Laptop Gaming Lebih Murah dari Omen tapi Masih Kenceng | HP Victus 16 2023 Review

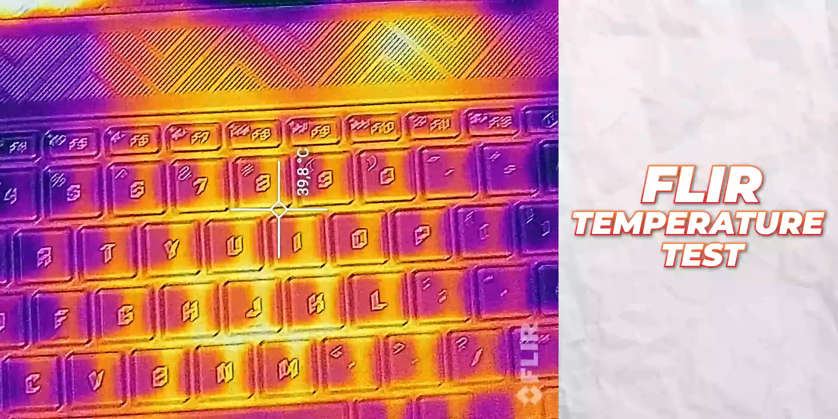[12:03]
On screen: spot 39.8°C
Dan hasilnya untuk suhu tertingginya itu cuma ada di 40 derajat Celcius. Ini masih lumayan adem. Terus tombol WASD, tombol yang bakalan sering kita gunakan untuk main game, itu cuma di 33,2 derajat Celcius. Jadi bener-bener aman, anget aja nggak?
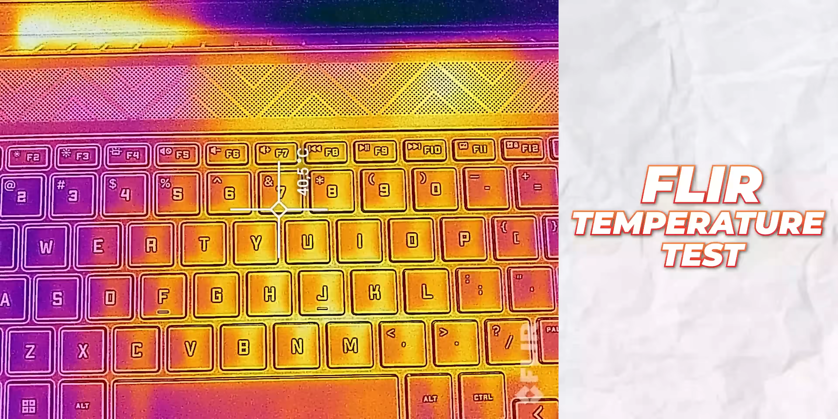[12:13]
Oh iya, ngomongin keyboard, keyboardnya XP Victus 16 ini saya nggak ada komplain, tactile-nya dapet, travel distance-nya pas,
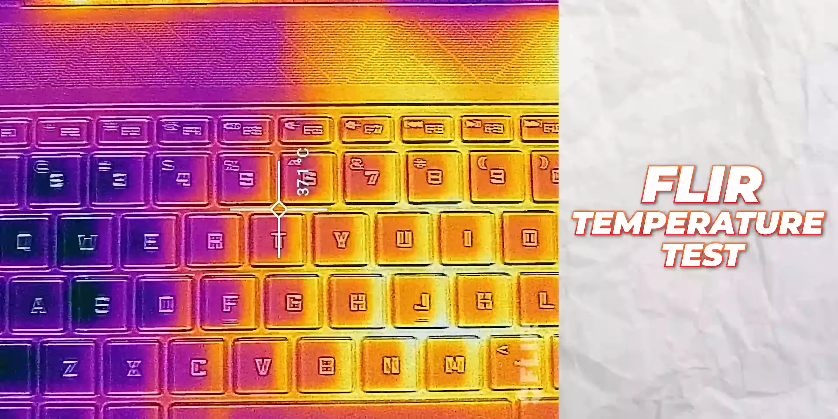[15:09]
Seperti yang kelihatan tadi, suhu permukaan baik suhu di dalam untuk CPU dan juga GPU-nya dingin. Bahkan anget aja enggak, suhu permukaannya itu enggak sampai di atas 40 derajat Celcius. Untuk suhu temperatur CPU-nya enggak pernah nyentuh di 90 derajat Celcius.